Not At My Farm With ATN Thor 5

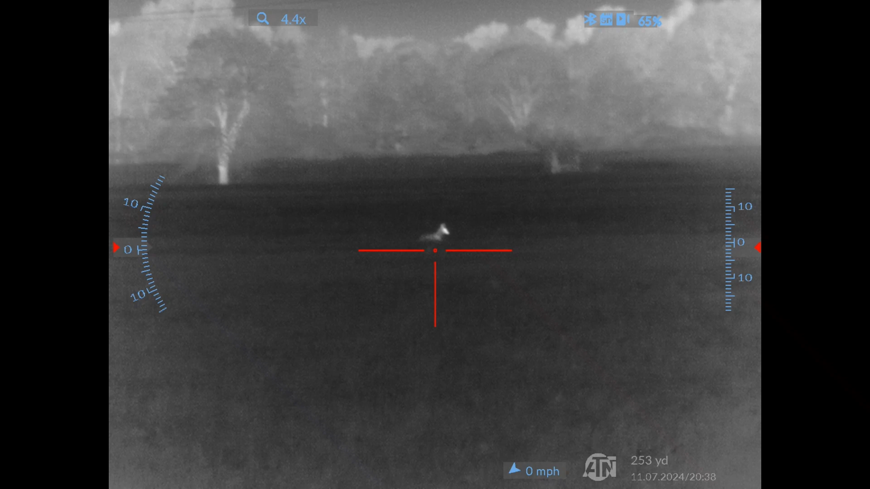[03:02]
Do you want me to take the close one?
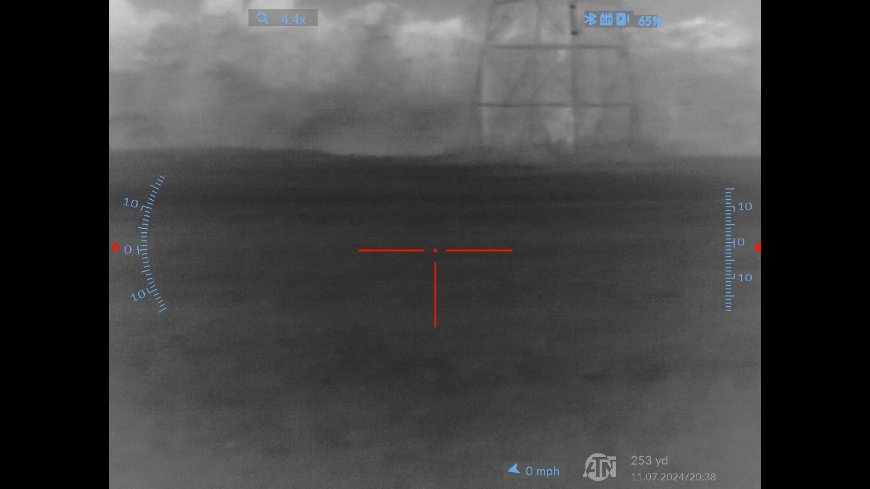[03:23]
What? Where'd yours go? There it is. Shoot it, shoot it.